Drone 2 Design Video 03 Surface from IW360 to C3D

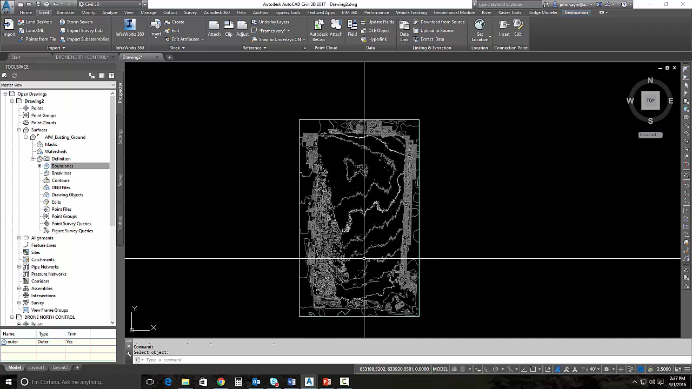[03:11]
So we're not simplifying here in a minute all of this surface. So I'll go ahead and add that boundary as an outer boundary and the boundary is going to show just the amount of surface we want to look at. So this surface looks a little bit strange. The contours look a little strange and that's because of all the points that are in this surface. So if I was to look at this surface and look at the surface properties,
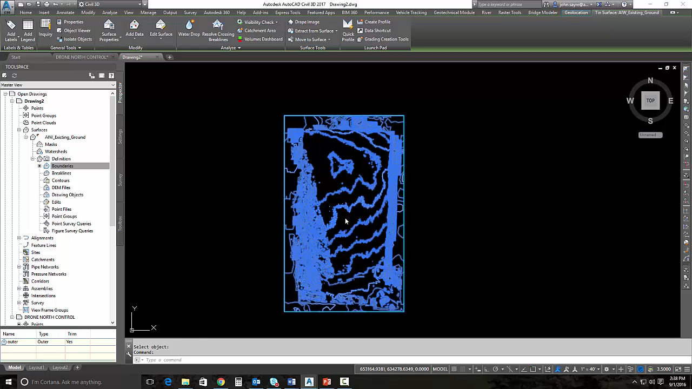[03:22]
you can see here under statistics that there's just a few points that are in this surface.
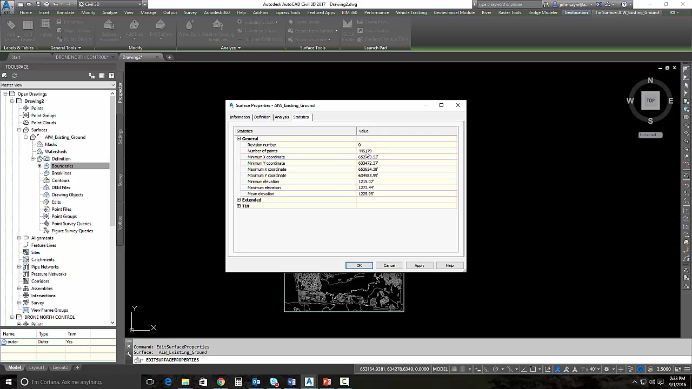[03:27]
There's 446,000 points. That is why you're getting these jagged contours.
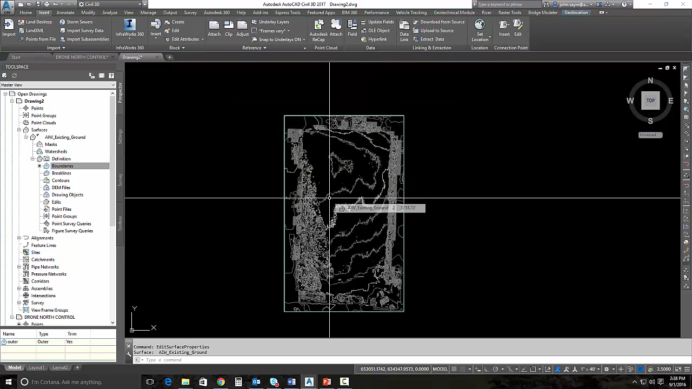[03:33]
We can do what's called simplify the surface and these contours will be more desirable. Now it does take a couple of iterations of this to get these down, but I'm going to show you that process right now. So if I select that surface, I can go up and I can select edit surface, drop down and hit simplify. Now there's a couple of different ways that we can simplify this.
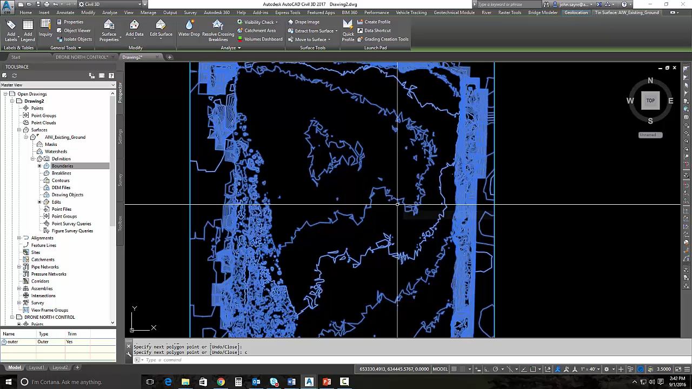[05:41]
So you can see that the jagged edges are still there, but it's a lot better than it was. Um, and that's because of the, the, the point simplification process. Again, I told you it was a little bit of an iterative process. So let's go ahead and simplify it again. I'll pick my region again. All right.